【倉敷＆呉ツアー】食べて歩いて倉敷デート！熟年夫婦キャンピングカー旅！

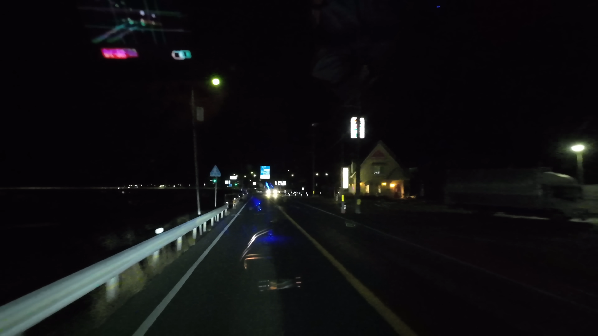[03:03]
何か店がありますよスクーンインド料理あるよインド
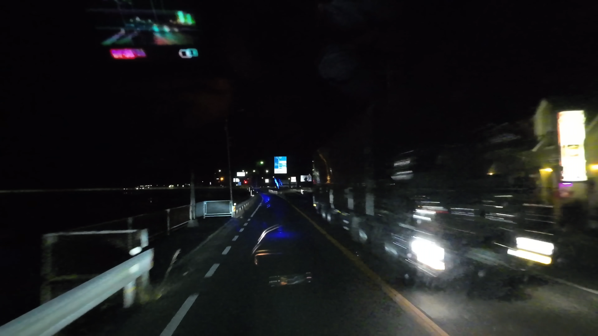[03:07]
料理22時までやってますよ行って行って行こう